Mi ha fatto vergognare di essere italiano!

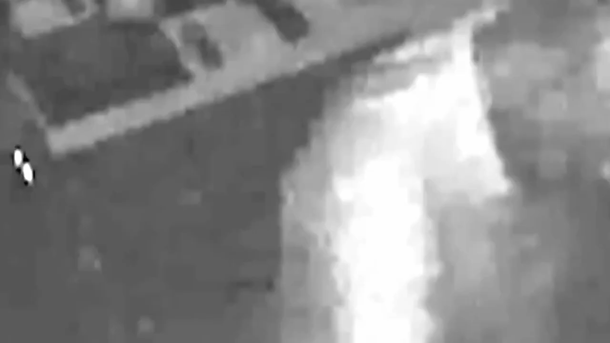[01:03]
due pezzi di prosciutto crudo e anche quattro bottiglie di champagne per un valore totale di 110.000 yen,